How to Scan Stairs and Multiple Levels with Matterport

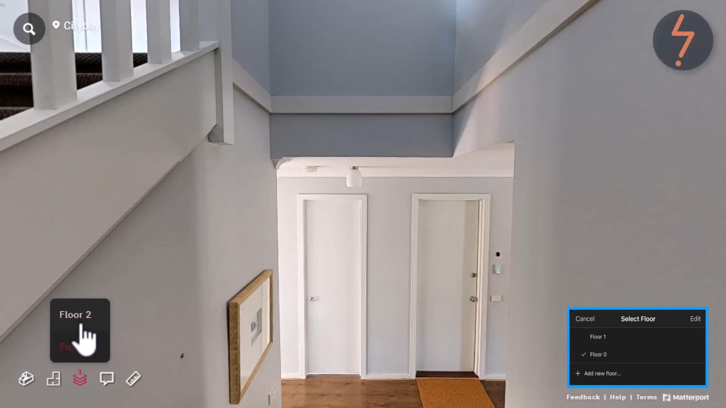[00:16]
So we'll also have a look at using the select floors feature to ensure that all levels are included in the same Matterport space,
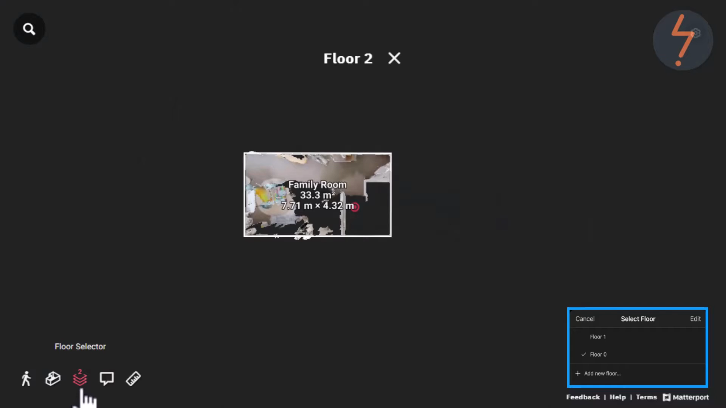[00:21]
which opens up features like this.
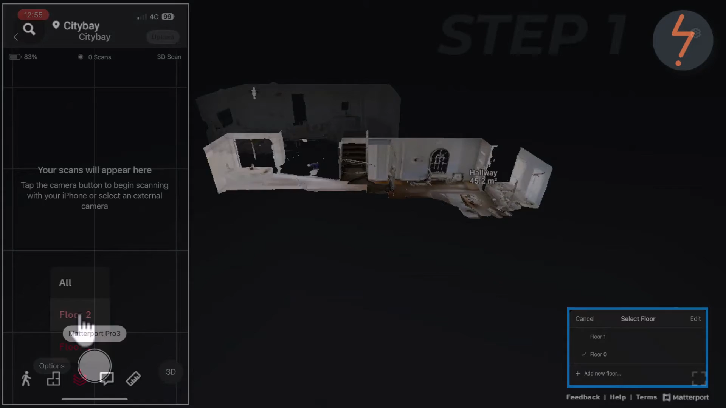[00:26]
Step one. Once you have set up the job on your device, the first step is to scan the approach.
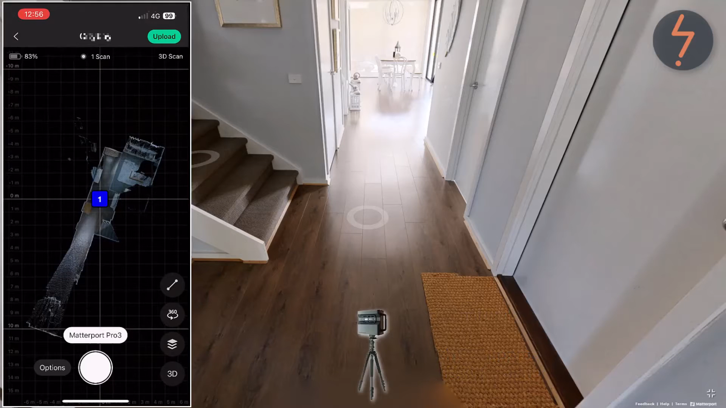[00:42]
Once this setup is complete, it will be listed as scan one on the scan map. Step two. I can now add floors to my project. Doing it at the start helps you stay organized and follow a predetermined plan.
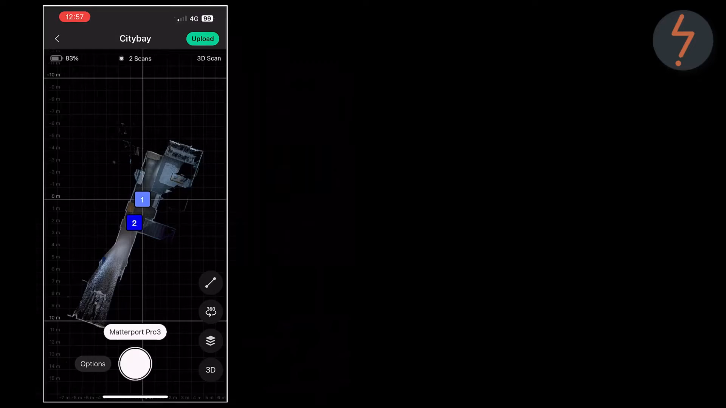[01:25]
The next step is the most crucial. If you get this wrong, the showcase may not process correctly. In order to navigate the stair in the showcase and build the alignments for the floors feature, you should progress up the stairs at three or four step intervals.
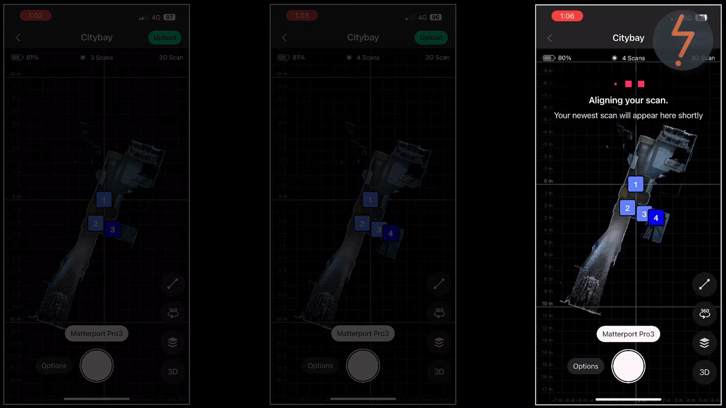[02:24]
When you approach the top end of the staircase, click the select floor icon on the app display.
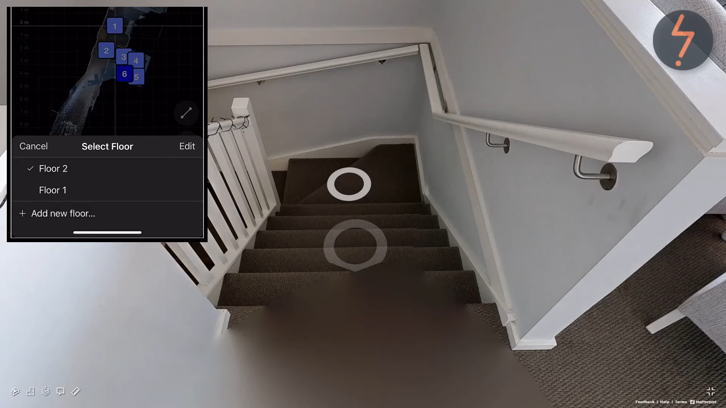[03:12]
So now that I have selected floor two as the new floor, and I have ensured that I can see the previous setup point for scan six, I can go ahead and scan again.
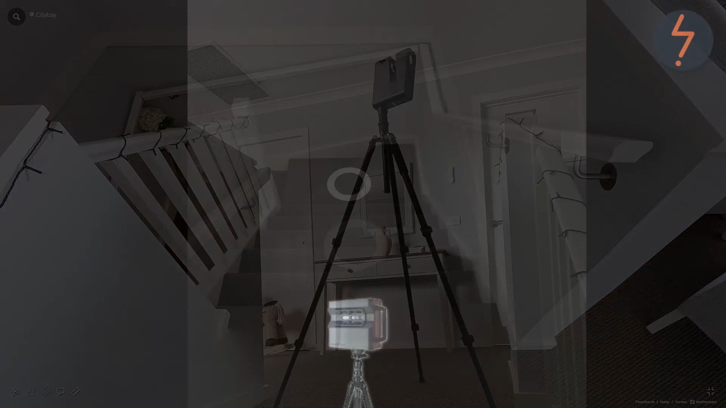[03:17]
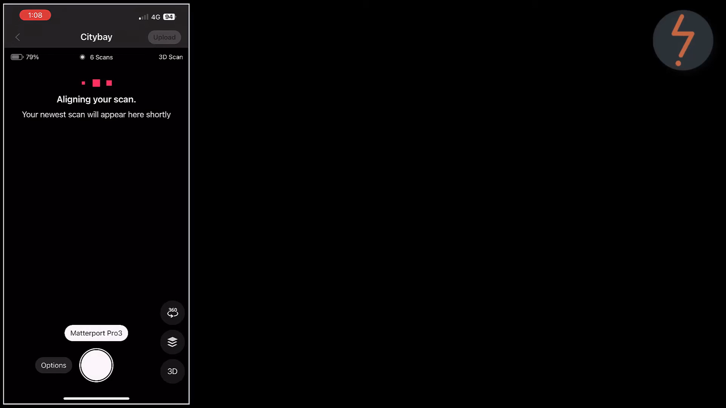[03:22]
And as shown on screen, Matterport has recognized scan seven as the new floor.
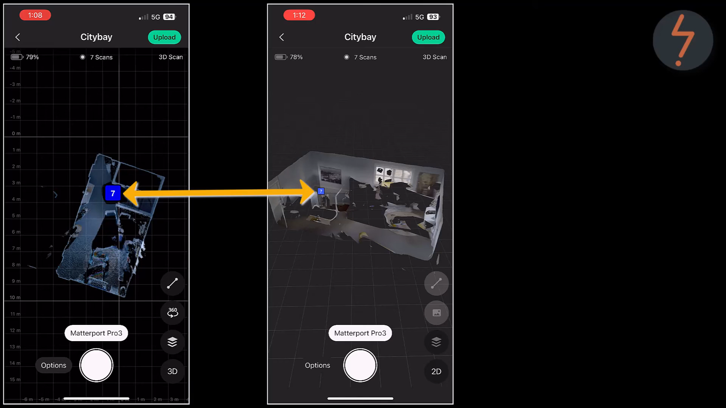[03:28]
If I toggle the setting to show the floor below, I see scans six through to one.
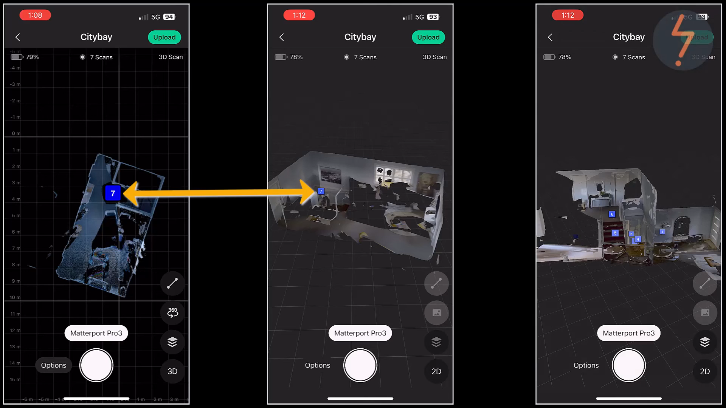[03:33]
This is further highlighted in the showcase,
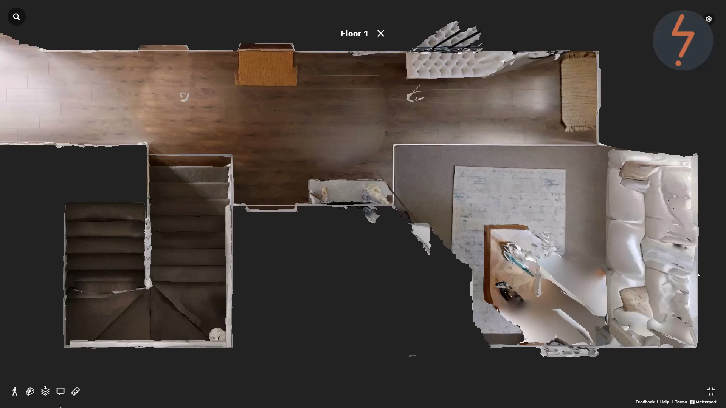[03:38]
where floor one shows the whole staircase from the bottom step to the top step.
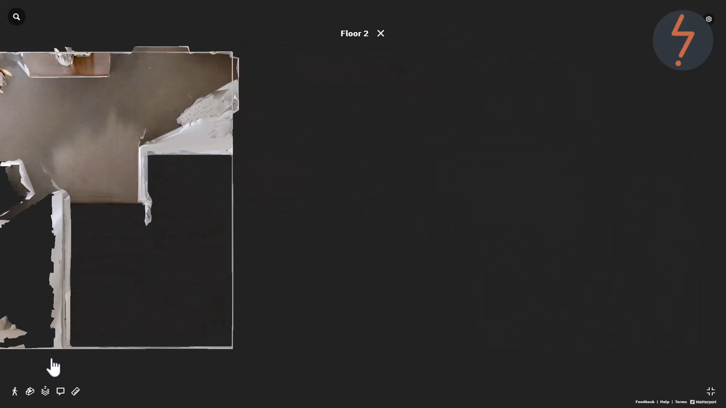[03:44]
And if I toggle to floor two, I don't see the staircase at all. Give it a go yourself and let me know what you think.